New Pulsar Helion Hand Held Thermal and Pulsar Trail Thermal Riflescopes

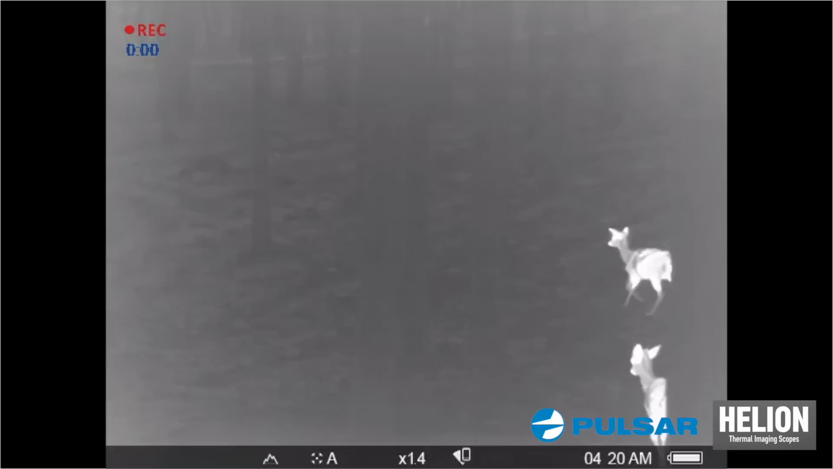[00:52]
micron with 50 Hertz frame rate. It has some pretty awesome features inside,
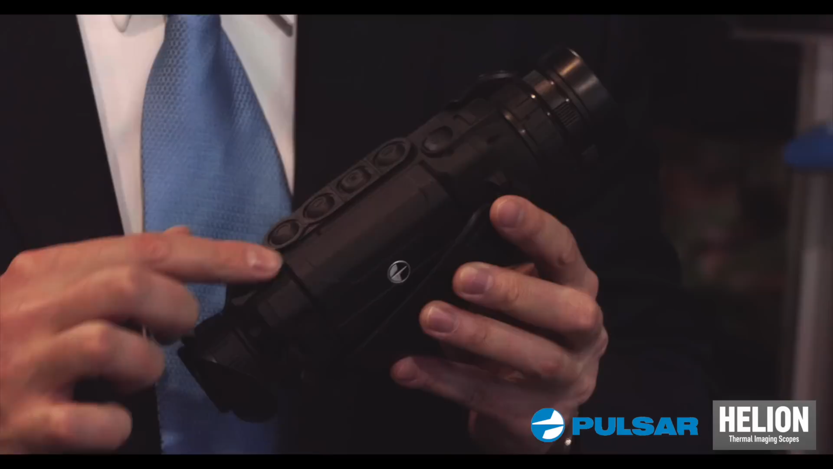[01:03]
like our new battery pack system which is quickly replaceable and gives you with a standard battery 10 hours of operation.
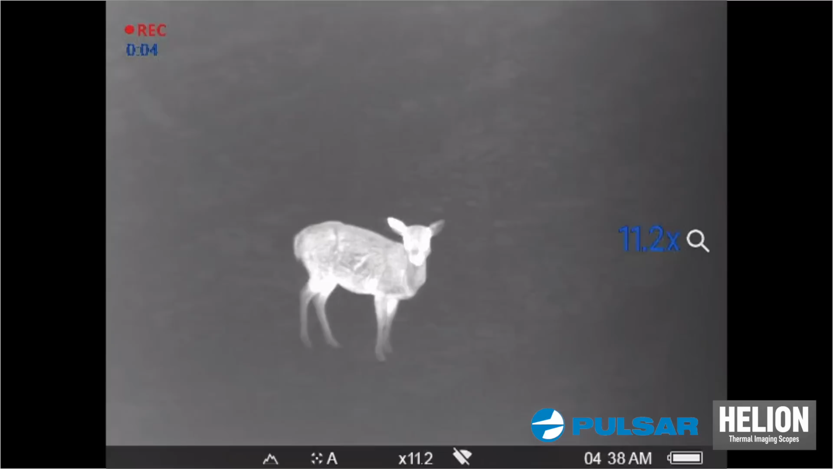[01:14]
You can replace it just by raising the latch, taking out the battery, putting it back again.
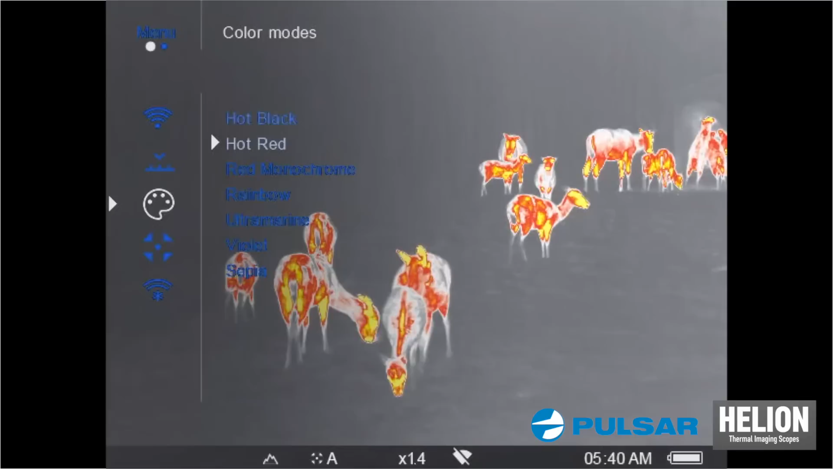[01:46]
what the device can see on your smartphone.
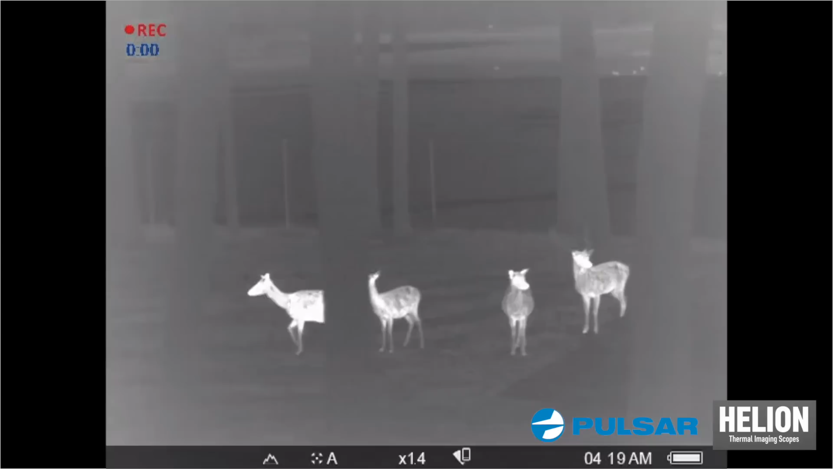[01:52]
And another thing is that you can actually go live with that using your smartphone, you can send videos directly to the YouTube.
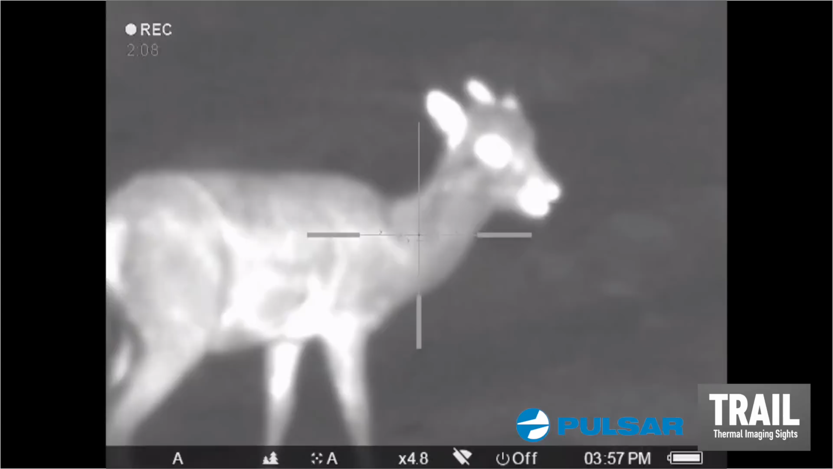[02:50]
zeroing profiles, total 15 distances of zeroing. Can be used either with lithium-ion batteries, the standard option for 10 hours or the double size option for 20 hours.
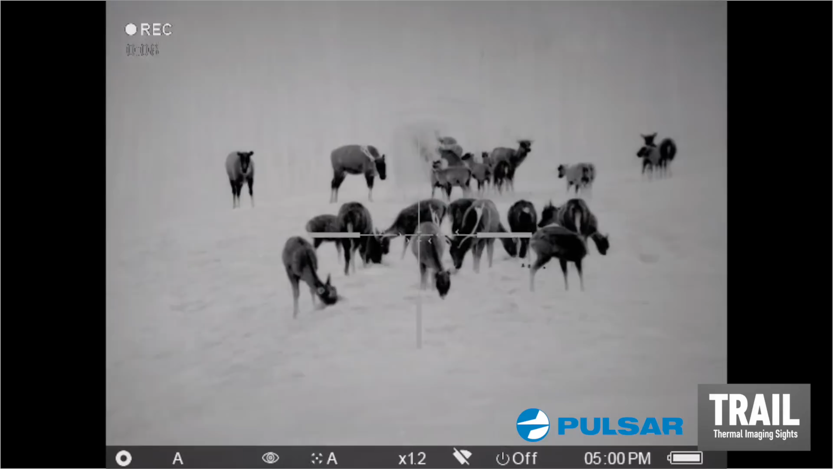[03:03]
Also on the other side, it has the micro USB connector, so can be charged also with a power bank.